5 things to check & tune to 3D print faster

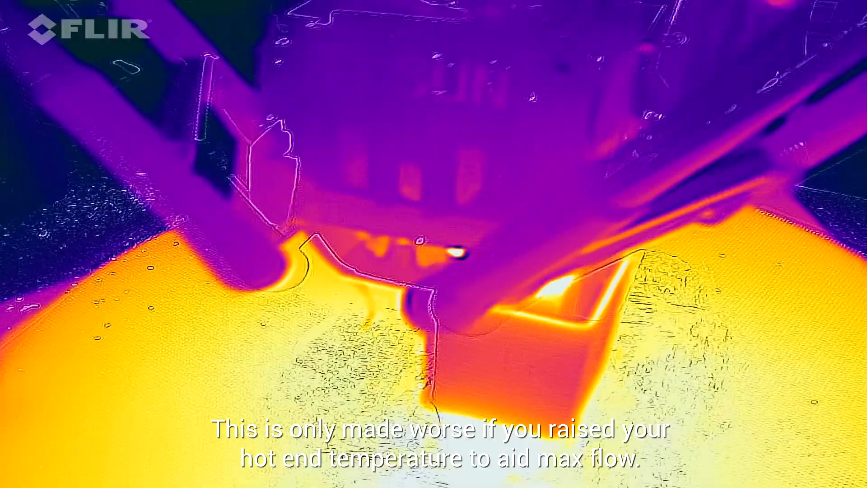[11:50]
The faster we print, the less time the part cooling fan has to blow on the object,
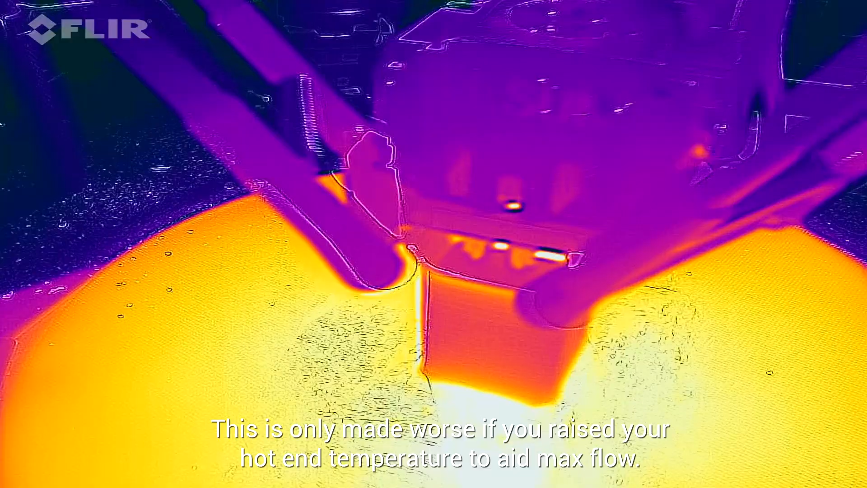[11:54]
and that means new filament is being deposited on top of filament which is still hot and soft.